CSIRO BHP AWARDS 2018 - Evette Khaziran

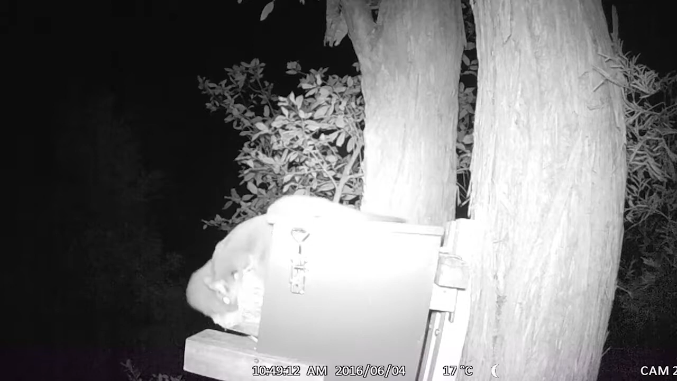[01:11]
I've just recorded them exiting the box and then returning to the box
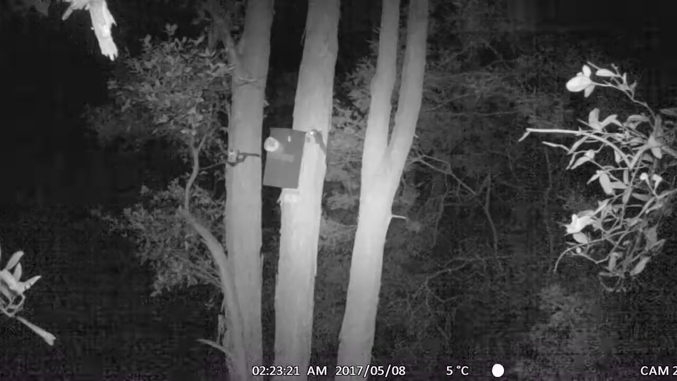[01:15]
to observe their behaviour and what they've done and through my observations I've seen what they eat,
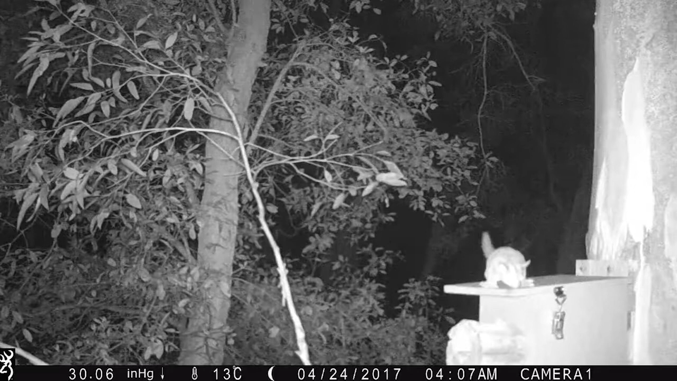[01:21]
how they move around, when they move around, like what they do during the day, what they do during the night. When I was looking through my footage I realised that the sugar gliders were struggling to enter and exit the box because of the way it was
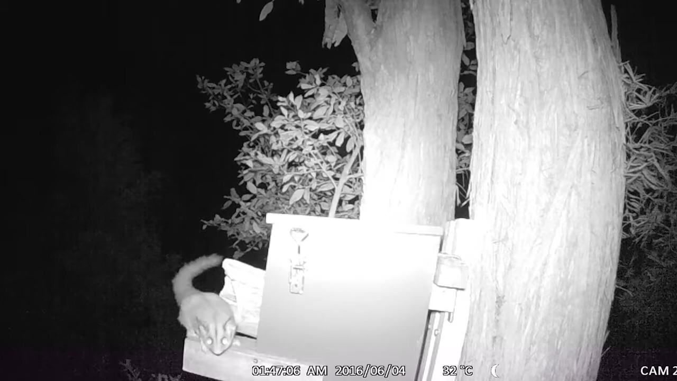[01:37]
designed so I had to make some adjustments like camphering the entrance,